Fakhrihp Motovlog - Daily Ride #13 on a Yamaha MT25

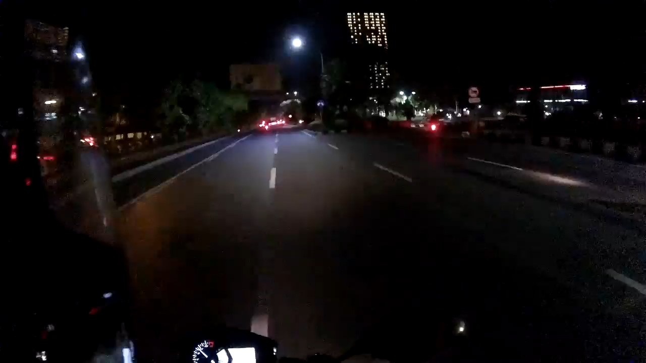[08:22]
Ada apa nih, macet banget jam segini, jam 1 anjir macet.
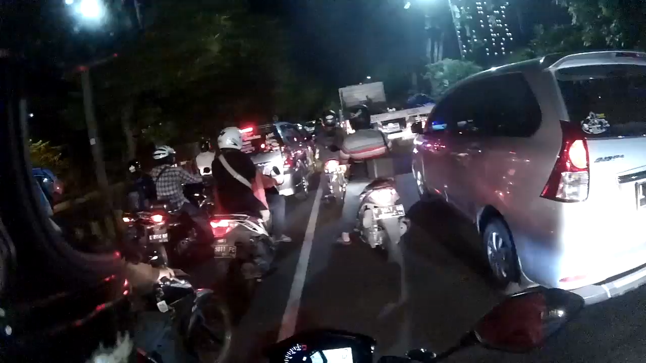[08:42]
Ada apa nih sumpah, gak pernah melihat kayak gini nih. Jam 12 lebih 50 menit.
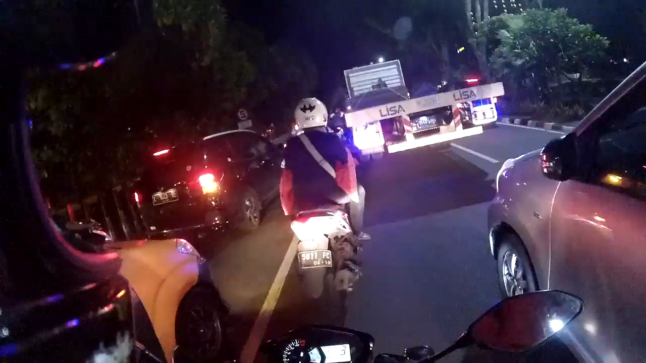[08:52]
Kecelakaan tah.
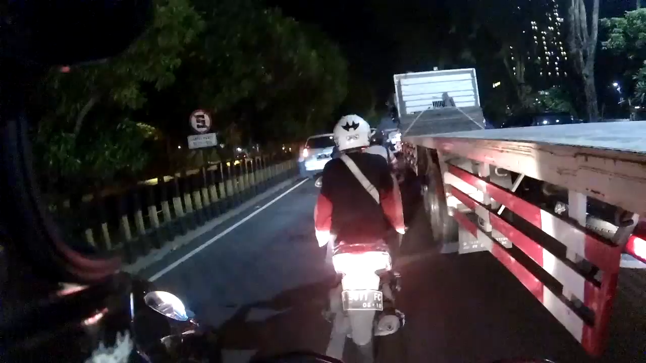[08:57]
Kalau volume kayaknya gak mungkin deh macet kayak gini deh.
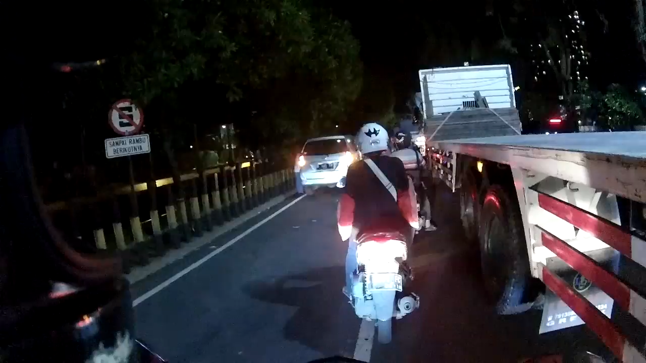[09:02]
Oh tabrakan ya Allah. Iku lo tabrakan, iku lo.
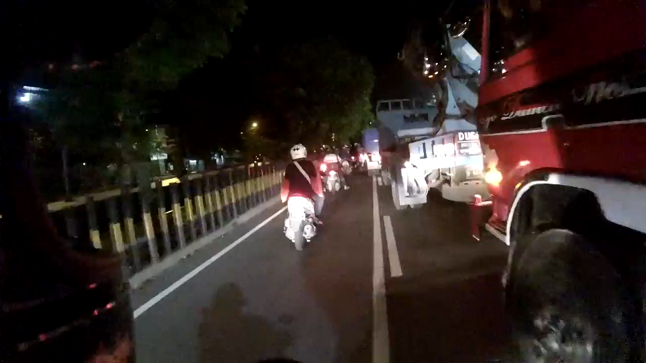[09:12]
Ada lagi di depan tabrakan lagi nih. Oh ini nih, wah itu buat kaitannya noh. Wah parah. Oh di sebelah sana, nah motor-motor berhenti noh.
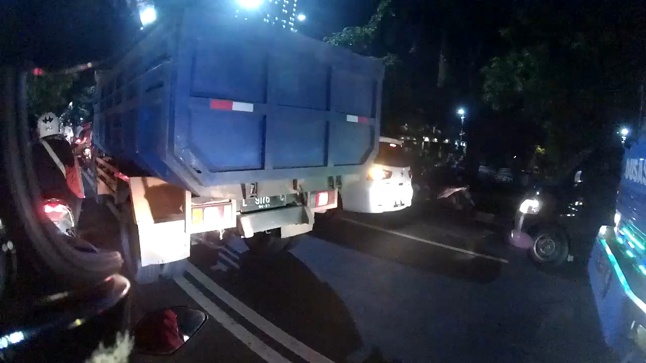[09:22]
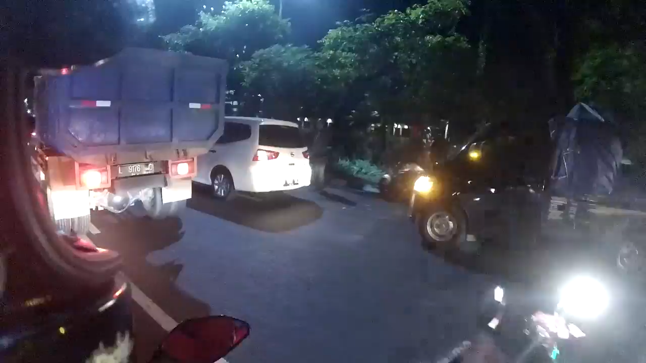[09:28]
Oh kecelakaan, iya benar kecelakaan coy. Mudah-mudahan yang terlibat kecelakaan sehat semua.